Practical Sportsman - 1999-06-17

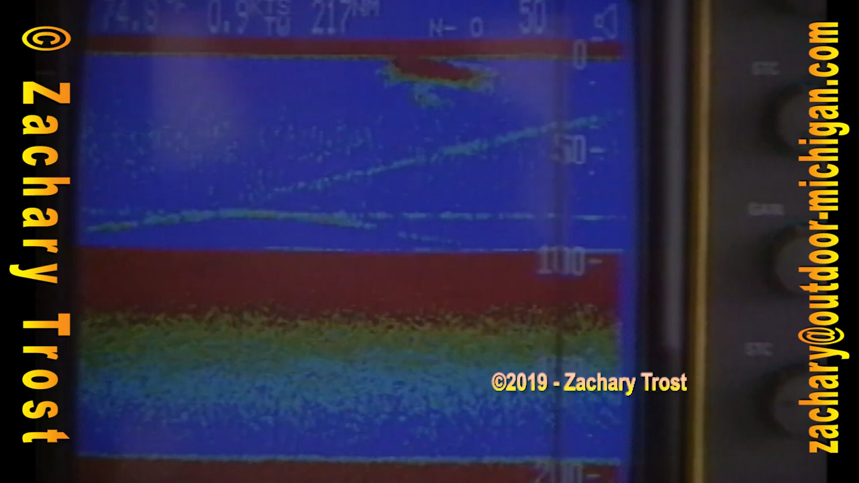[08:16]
You asked me the temperature, it was 76 degrees on the surface, okay? Yeah.